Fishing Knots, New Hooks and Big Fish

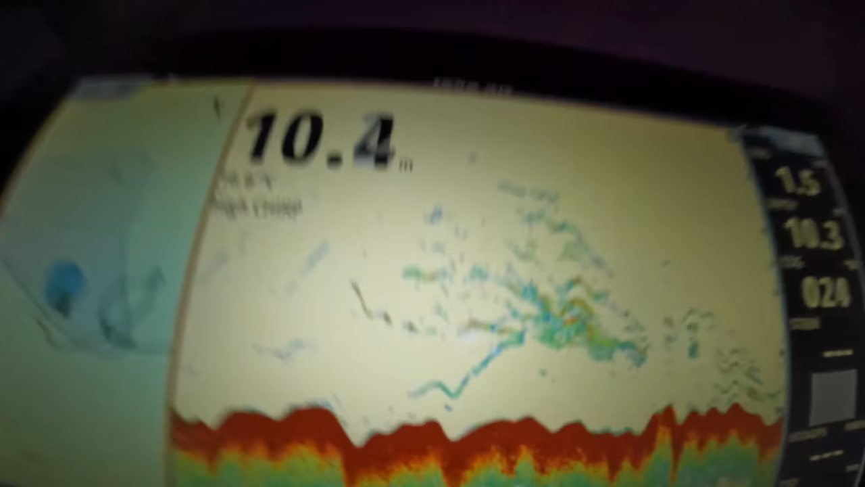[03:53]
You can see where we are here.
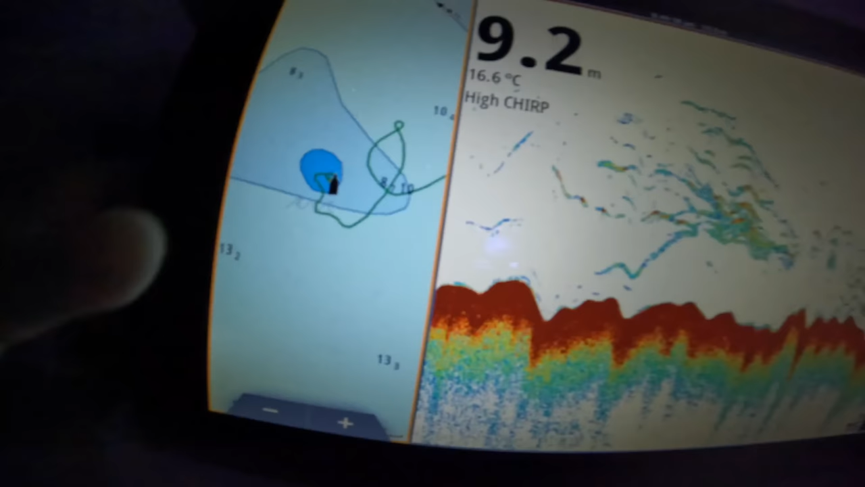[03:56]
On screen: depth 9.2 m, water 16.6°C
We're just right on the back of a little bummy. Another one of these little inshore bummys. We parked right on the back of it.
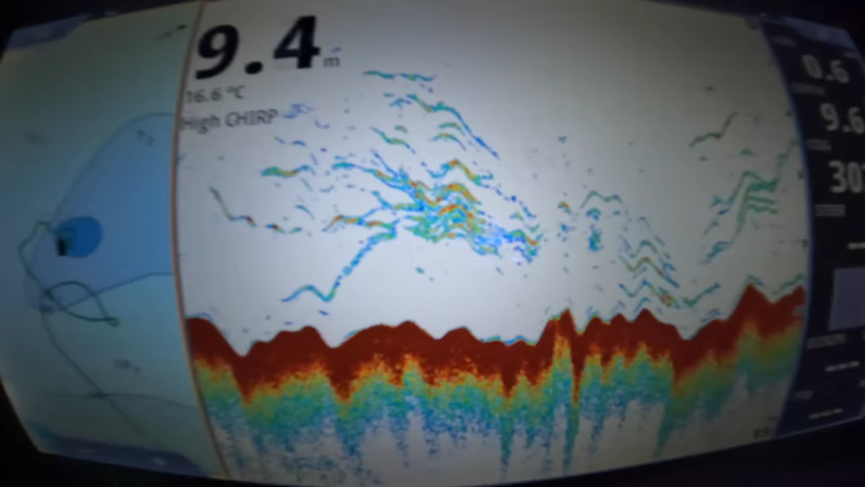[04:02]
On screen: depth 9.4 m
In front of us there is like six and five metres on a bummy just in front of us here. And we're like right on the back edge.